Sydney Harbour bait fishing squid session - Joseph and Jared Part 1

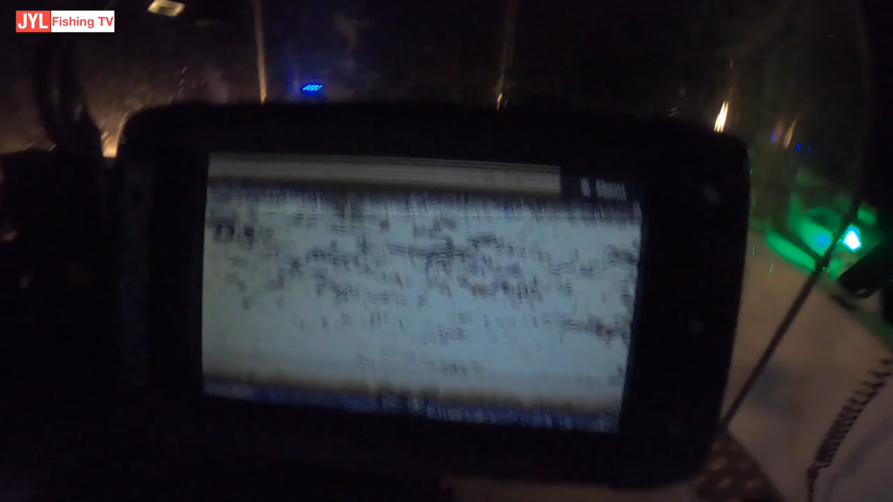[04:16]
That's what's showing up on the sounder. Let's see what these are. You on? Oh.